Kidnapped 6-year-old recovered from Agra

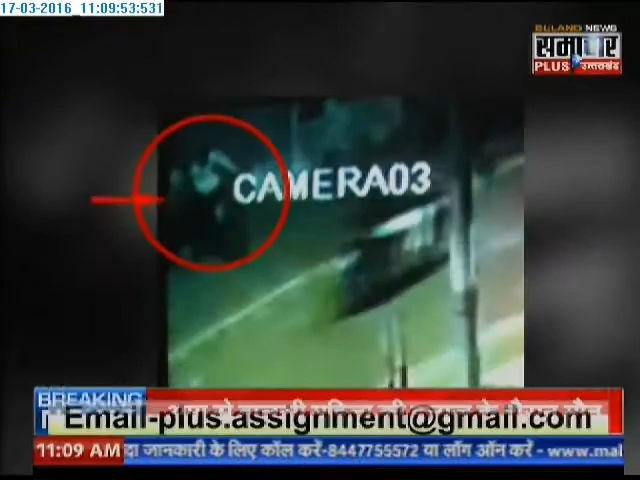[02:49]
पहाता है ये सिसी की फोटेज आप देखिए कि वह बच्चे आपने